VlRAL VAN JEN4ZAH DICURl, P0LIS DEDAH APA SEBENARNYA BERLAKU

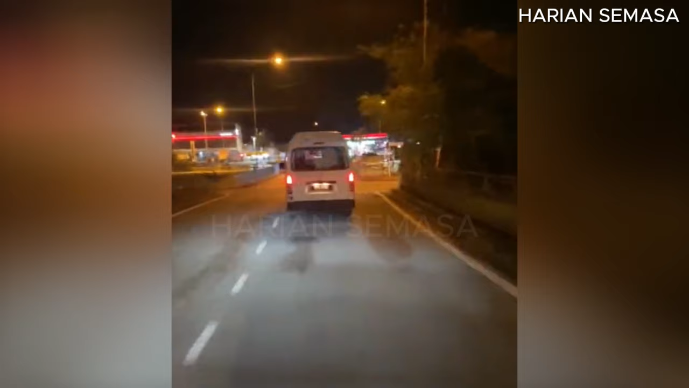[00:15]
di media sosial satu rakaman video mendakwa sebuah manjenazah dicuri selain dituduh melakukan kegiatan pecah rumah di kawasan Kajang.